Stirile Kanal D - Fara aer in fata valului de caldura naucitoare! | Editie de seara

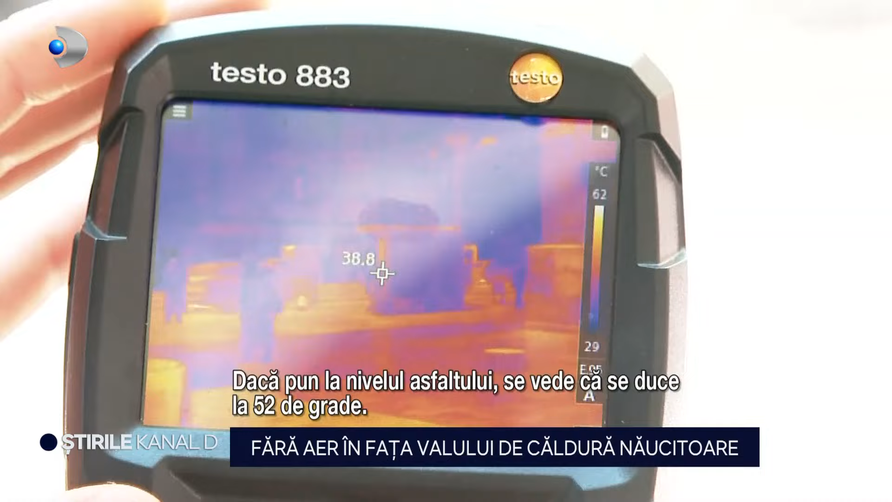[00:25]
On screen: scale top 62°C, scale bottom 29°C
Dacă pun la nivelul asfaltului, se vede că deja se duce în 52 de grade. 51 de grade. El măsoară foarte rapid. Ca un uriaș cuptor încins s-a simțit astăzi capitala. La nivelul asfaltului, temperaturile au trecut lejer de 50 de grade, după cum ne arată camera de termoviziune. Pe o astfel de arșiță, Răzvan era la datorie. Avea deja destule livrări făcute și multe în așteptare.
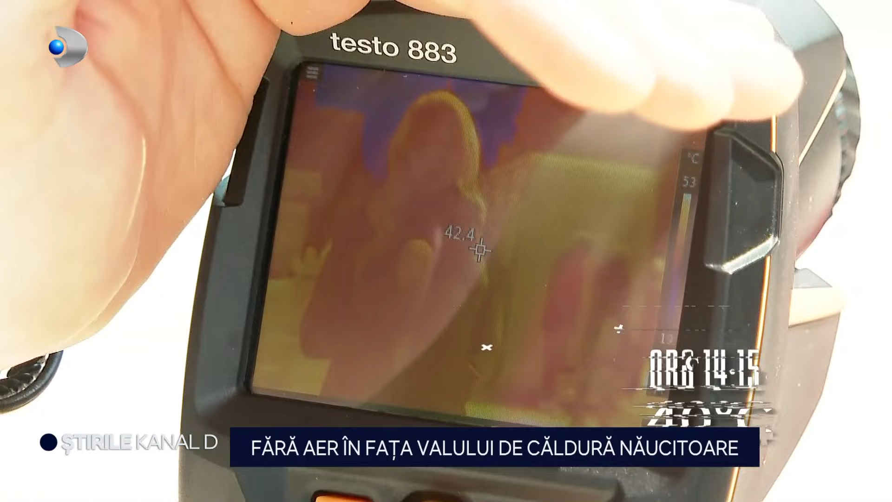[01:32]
On screen: scale top 53°C
iar acum temperatura hainelor mele a ajuns la 40 de grade Celsius într-un timp foarte scurt.